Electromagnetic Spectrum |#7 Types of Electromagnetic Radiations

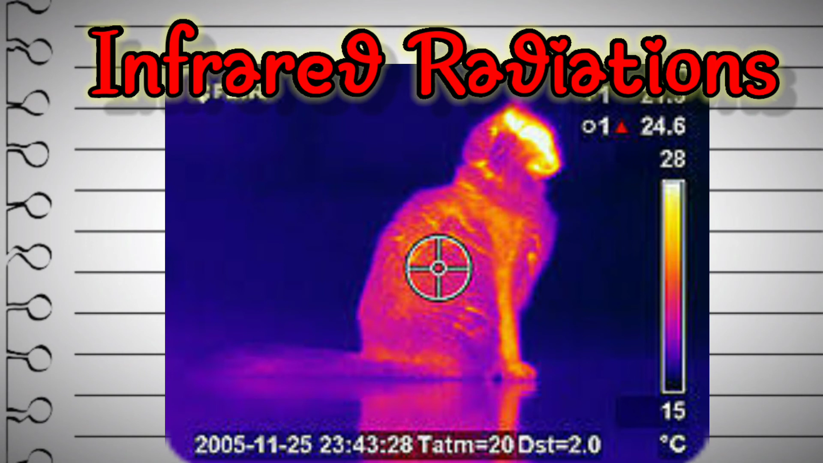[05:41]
On screen: scale top 28°C, scale bottom 15°C
all objects on earth emits infrared radiations in the form of heat we can see the infrared radiations by using various tools like infrared camera on the basis of how much heat can any body
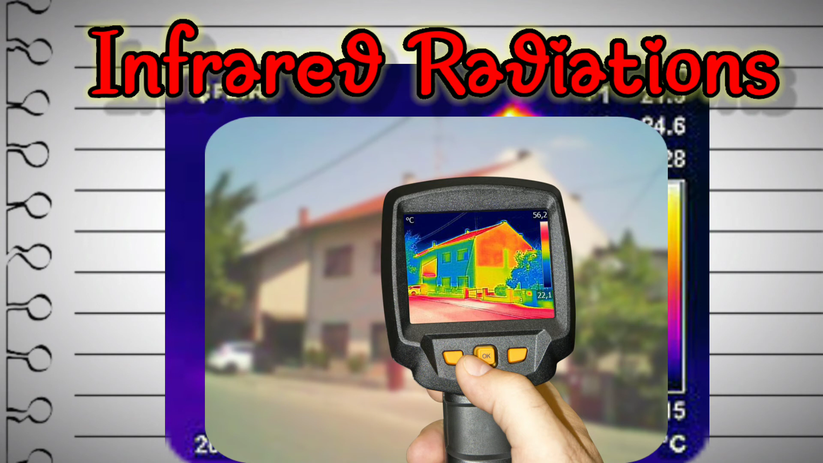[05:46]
emits we can identify that object through infrared camera
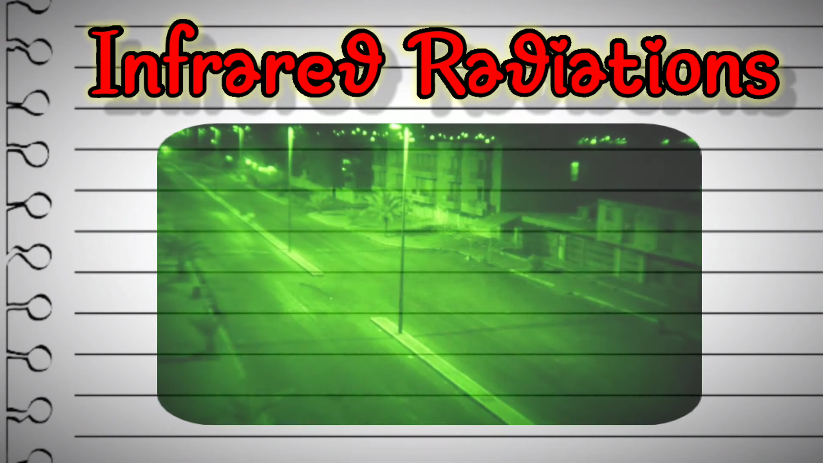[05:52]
we can use this cameras as night vision camera other than night vision there are so many applications of infrared radiations like thermography hyperspectral imaging astronomy and so many more
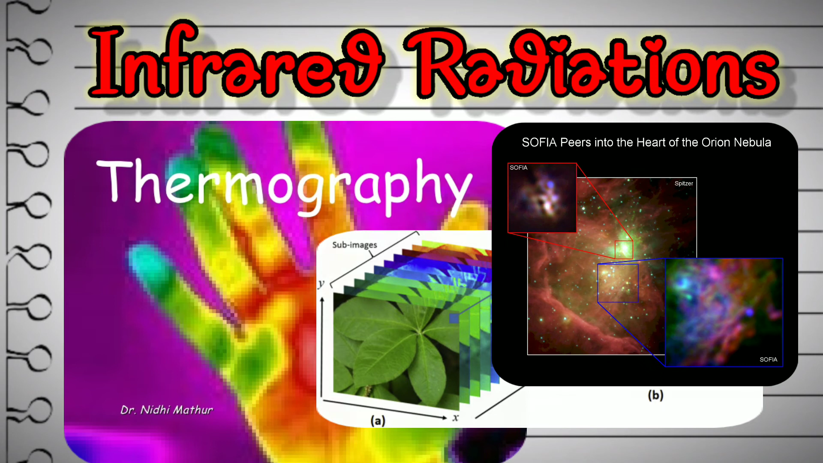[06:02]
next radiation type after infrared radiations is microwaves radiations microwaves